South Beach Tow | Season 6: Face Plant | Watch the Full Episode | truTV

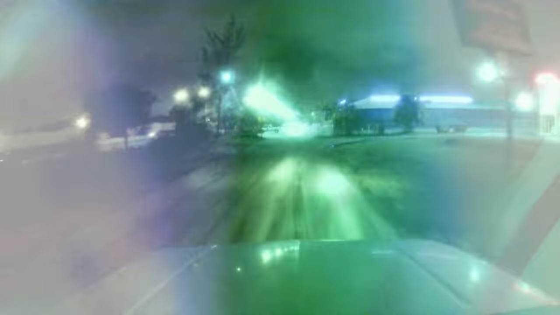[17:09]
There's KLD right here, right? It's the way in right here, bro.
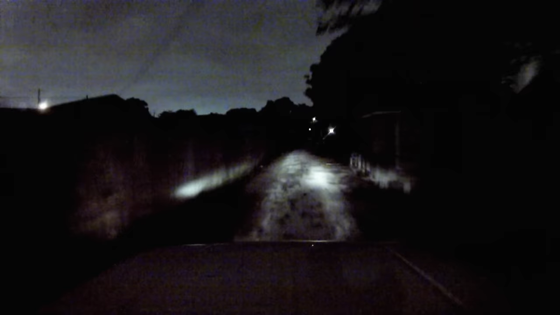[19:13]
I don't think we fit, bro. It's going to be tight. It's tight. I can fit. I can fit. I can fit. I can fit. Careful. Careful. You made it.
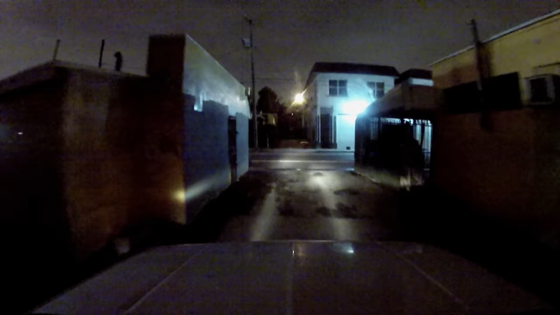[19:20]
Make a left. Make a left. Pull it right there.